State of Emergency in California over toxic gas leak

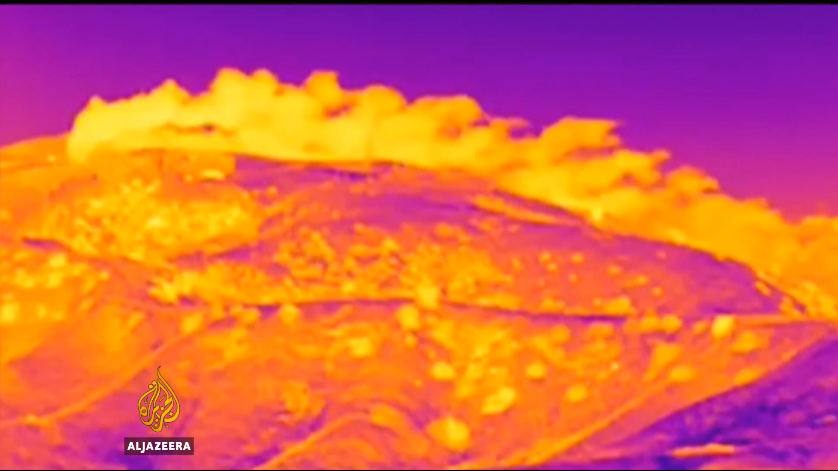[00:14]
The gas is invisible to the naked eye, but infrared cameras tell a different story.